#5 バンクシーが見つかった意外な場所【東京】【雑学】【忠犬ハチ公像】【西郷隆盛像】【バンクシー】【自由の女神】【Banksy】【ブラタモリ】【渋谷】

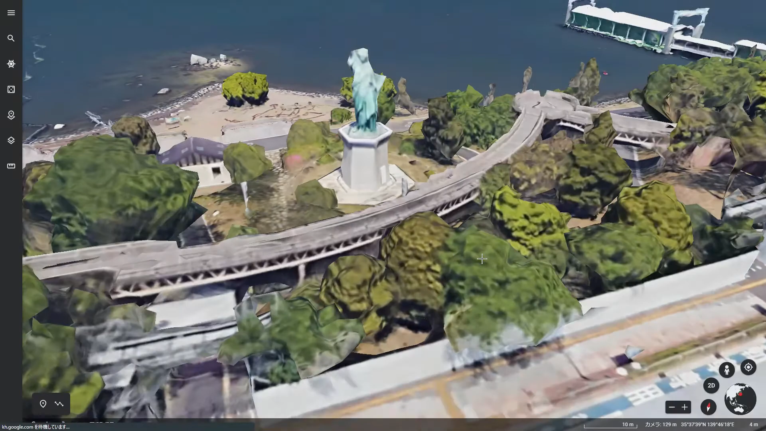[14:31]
これいいかはいこちらです自由の女神像ですね